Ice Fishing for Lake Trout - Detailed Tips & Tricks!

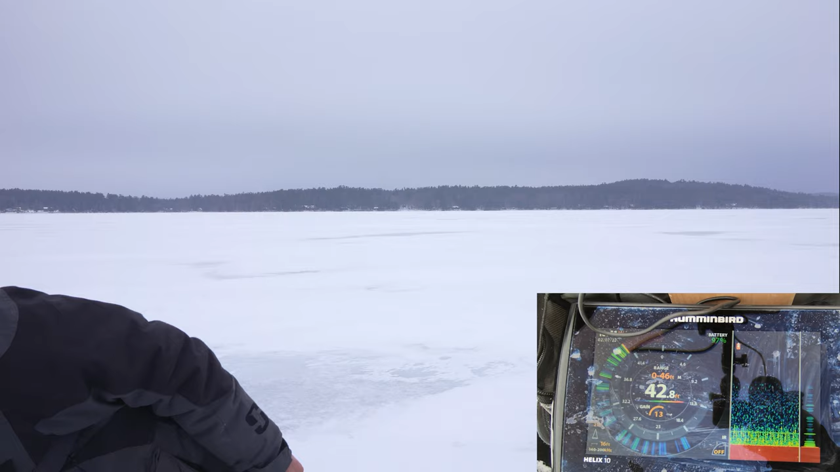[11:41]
so my screen's not very clean but what I want to show you guys is the the three techniques that I do so one one of the easiest ones to do is to take your jig and I'll show you this is the flasher view so way over here way over here is bottom and also here is bottom so I'm showing both views I like this view because you can see history so you can see that I lift up and go back down actually there's probably a fish down there right now
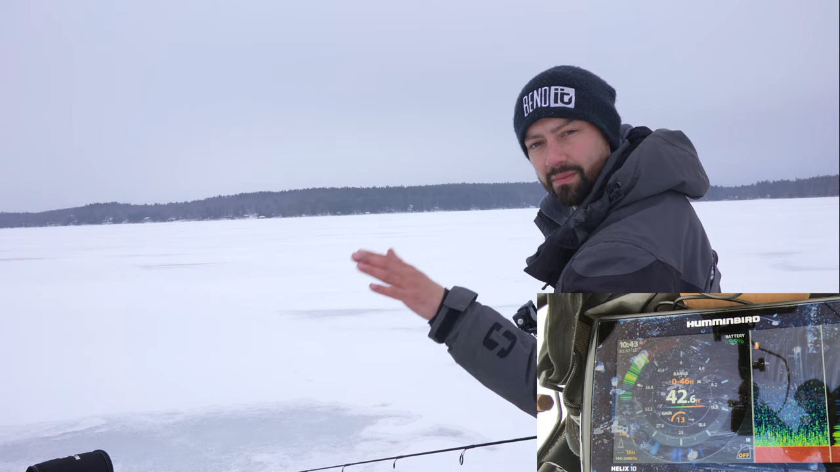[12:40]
on the bottom and it looks like something's eating some bugs or worms and stuff off the bottom of the lake sometimes a lake trout will just come and slam that it depends what their mood is my second one that I like doing that I just started doing a lot more is dead sticking where I'll actually bring the lure up and I'm not sure why I have so much noise today but might be current where I am but what I'll do is I'll actually set the rod down on something so I don't touch it and I'll bring it three four
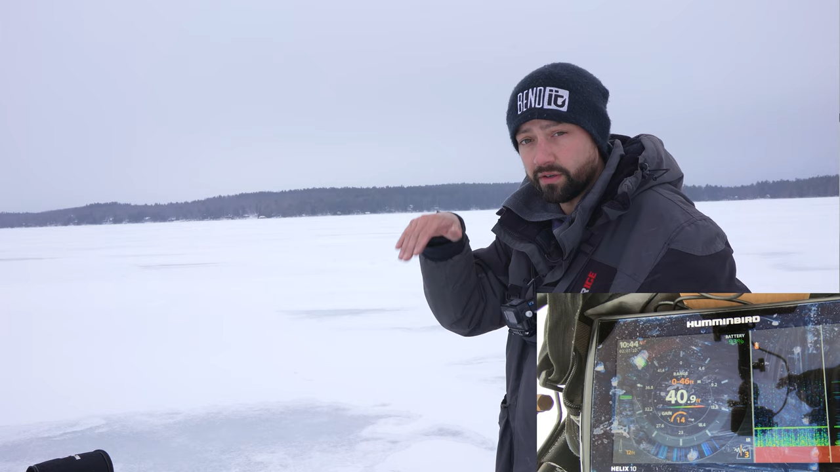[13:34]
what they're doing is they're not looking down they look they're smelling down what this is my my personal feeling they're smelling down and they're looking up for stuff so if they see a school smelt they're going to come screaming up to us so what you want to do is you want to watch your flash or your sonar and this is my jig right here up at uh say 34 feet and I'm down at 40 feet at the bottom I'm just going to leave it there and I'm not going to touch it a lot of times what will happen is a lake trout or multiple lake trout in this case I've had